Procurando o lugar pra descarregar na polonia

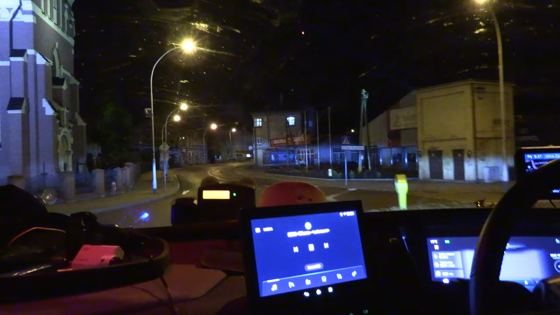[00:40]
Turn left until Leitzart is in the entire Jelinski door. What? Z-Zanok. Oh shit. Table turning left.
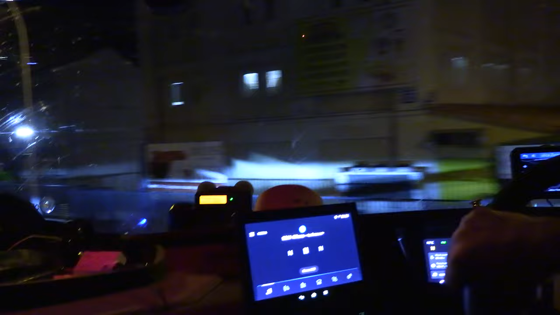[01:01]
A half a mile, enter the roundabout. This looks like it is an industrial state. Yeah, yeah.
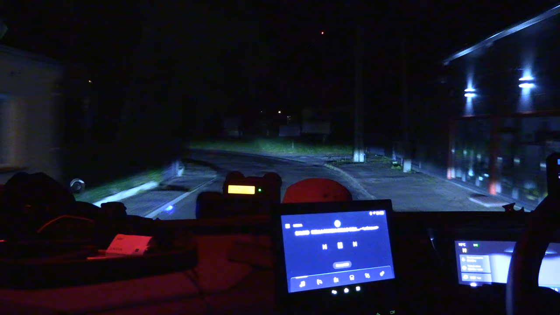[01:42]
Where we had to pick up? Yeah, yeah, in a... what's that place? Sweden? Yeah. The roads are a bit bumpy. At the roundabout, take the second exit.